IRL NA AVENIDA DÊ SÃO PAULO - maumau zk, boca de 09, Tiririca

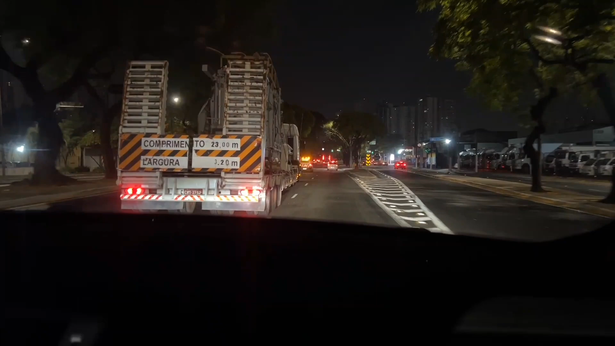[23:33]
Boa. Se eu falar pra você que essa coisinha aí, ó, que tá na sua frente, é um gerador. E ele pesa no mínimo, umas 40 toneladas. Você acredita em mim? Acredito. Porque ele está no pranchão. Que pranchão? Isso se chama pranchão. E é escoltado, porque é peso. E não tenta passar do lado, que essa porra aí fica parecendo uma prancha mesmo. Você cai em cima de nós. Velho, tá com o pneu furado ali, um ali, tá vendo? É normal isso aí. Uma hora eles param. Hã? Ele para, ele não pode nunca tomba, não.
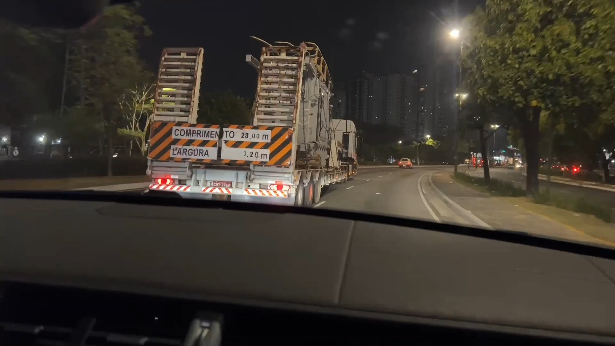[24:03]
Mesmo estourando o pneu desse aí não tomba. Vê, mas tá estourado o pneu ali, tá vendo? Tá torta de peso. Vê, tem uma polícia atrás de mim, é isso mesmo? Tem. Oxe, do Neida.